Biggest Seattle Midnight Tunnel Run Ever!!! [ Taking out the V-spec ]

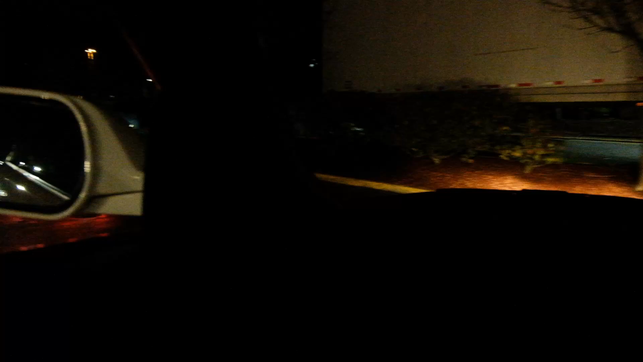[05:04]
Oh, I got the car in the corner too. Alright, here we are, guys. Seattle. Look at that, following Tyler in the Supra. We have two more Supras up there in Evo. We got the rest of the gang behind us, the X Runner, the SI, Type R.
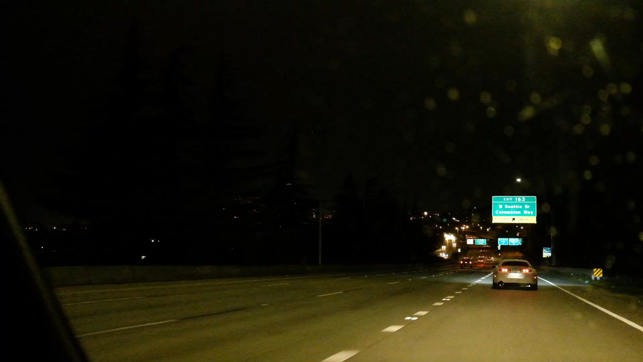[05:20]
And I think, yeah. Yeah, and we'll go see how many people are there. Herd's really popping.